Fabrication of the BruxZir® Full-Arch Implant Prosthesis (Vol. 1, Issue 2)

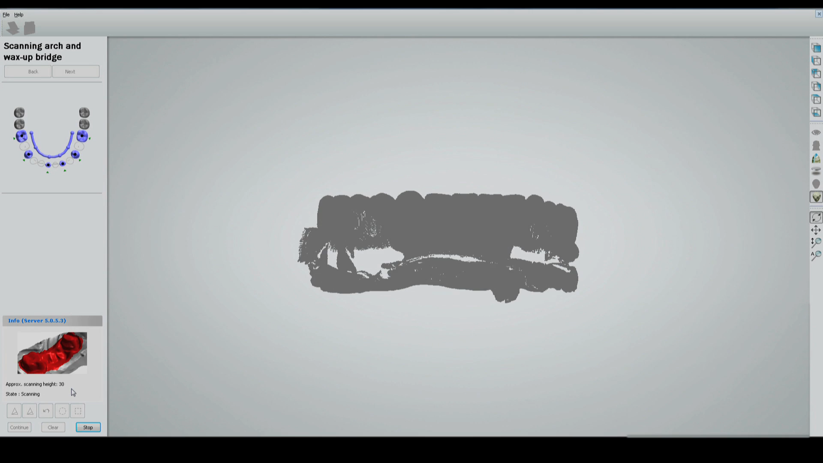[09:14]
The CAD-CAM Dental Software Program 3-Shaped Dental Designer automatically aligns the scanning abutments with the soft tissue model and provides an accurate,